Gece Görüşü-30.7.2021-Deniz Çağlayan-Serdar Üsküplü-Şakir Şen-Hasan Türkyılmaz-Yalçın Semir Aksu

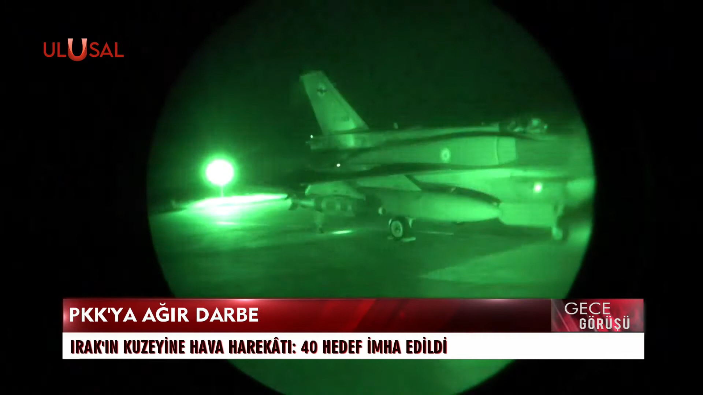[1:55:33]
Irak'ın kuzeyindeki Kandil, Gara, Hakurk, Zap bölgelerinde bulunan ve teröristler tarafından kullanılan hedeflere dün hava harekatı düzenlendi.